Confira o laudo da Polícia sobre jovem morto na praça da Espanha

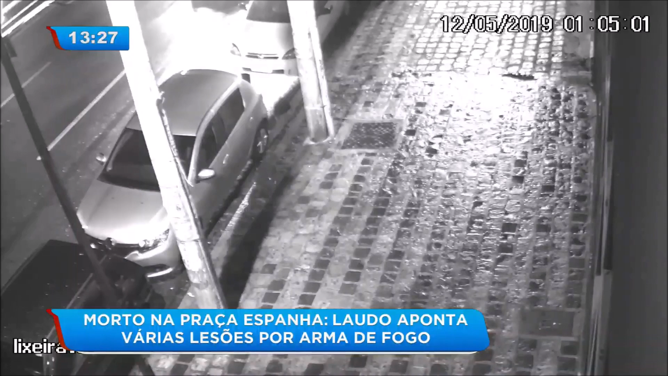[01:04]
Com os policiais fora da viatura, Andrei tocou o carro pra cima e fugiu. A reação foram os disparos de dois dos três policiais da ocorrência. Os PMs disseram que aqui, eles viram o motorista com uma arma.